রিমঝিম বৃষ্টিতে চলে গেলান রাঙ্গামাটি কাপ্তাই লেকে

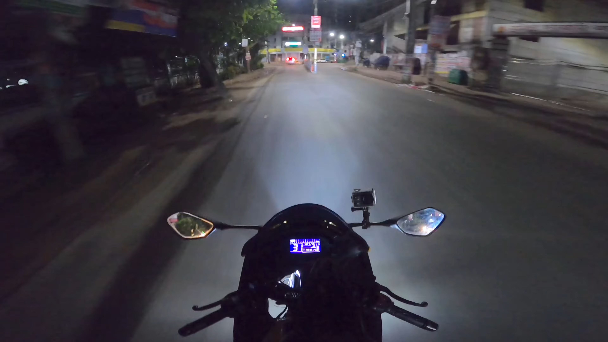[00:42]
Ar right now ashi Kumilla city te, ar Kumilla city te rater abohotai puro onno rokom. To ekhon ghorite baje hocche 4:07. তো বেসিক্যালি কালকে আমরা কুমিল্লাতে এসে কুমিল্লা সিটিতে নাইট স্টে করলাম। তো আমার এবারের ট্যুরের প্ল্যান হচ্ছে, ফার্স্ট অফ অল আজকে রানিংয়ে এখন যাব কাপ্তাই। কাপ্তাই গিয়ে আমরা নেক্সট ডিসিশন নিব যে কোথায় যাব, কি করব না করব।